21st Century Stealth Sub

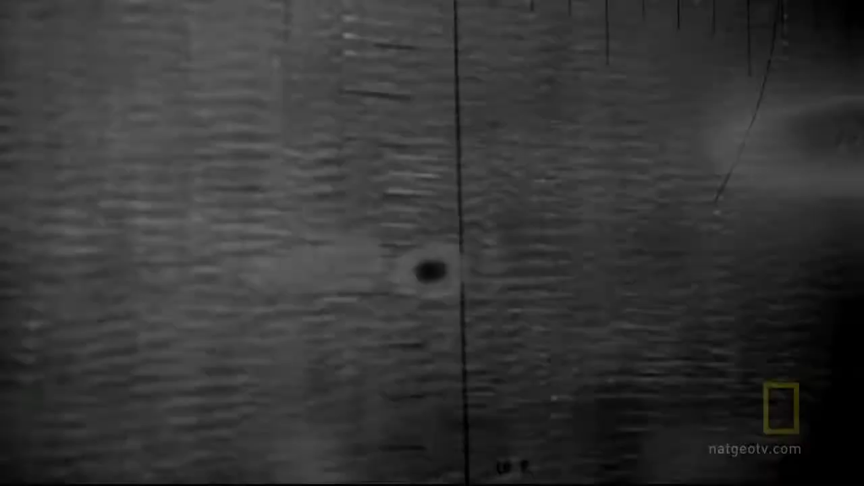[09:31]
will detect a one degree temperature and change in the environment so you can see all the waters and the different waves you can see the cloud you can see the sky
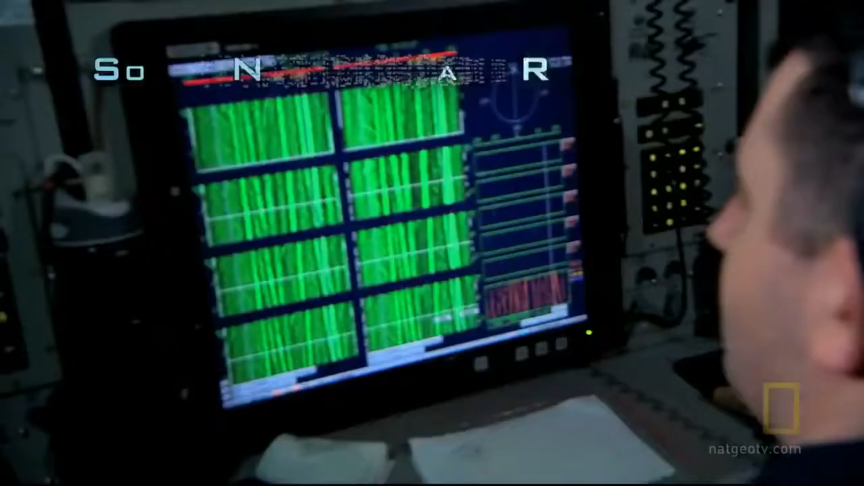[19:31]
what we rely on when we're submerged is using the sonar system to
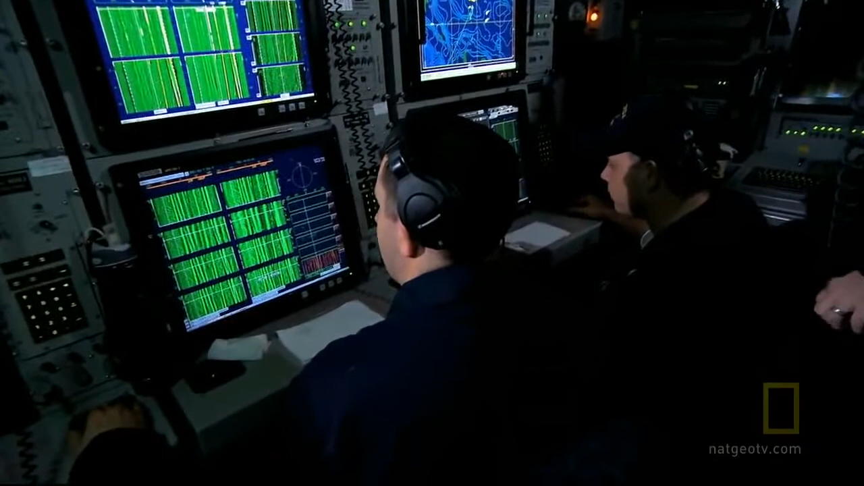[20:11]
sonar operators spend six hours a day sitting in this dark room listening to the soundtrack of the abyss
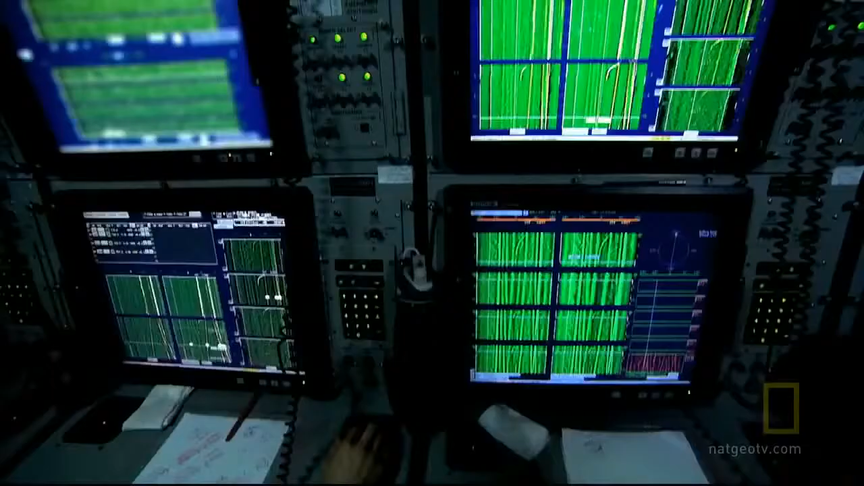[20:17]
on the front of the boat is a big dome and it's got hydrophones a little over a thousand on there of computers
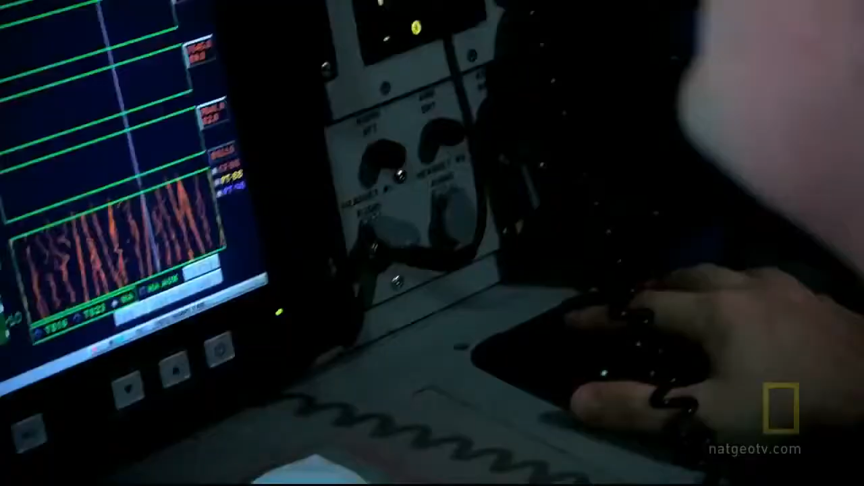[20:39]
a trace and then you take your cursor over and you take a listen to it
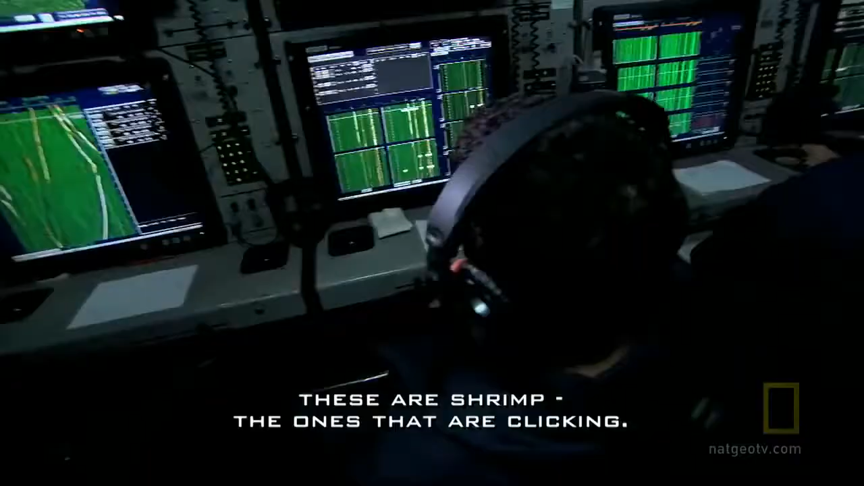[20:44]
these are shrimp the ones that are clicking they're cracking